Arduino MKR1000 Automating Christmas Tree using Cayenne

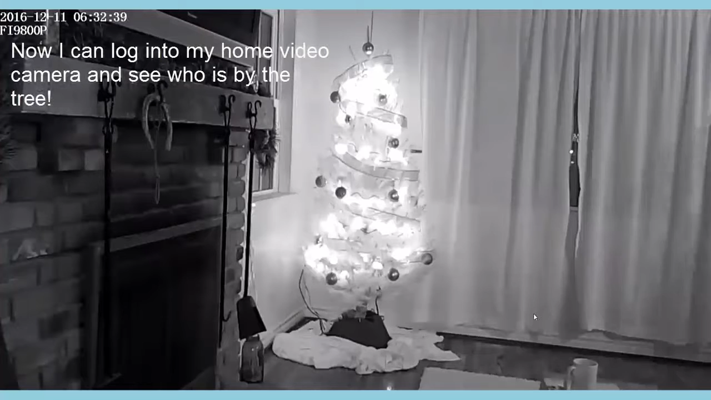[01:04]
When motion is detected, I can log into my home video IP camera and see who is by the tree to see the activity. Sometimes, it's just a curious kitty.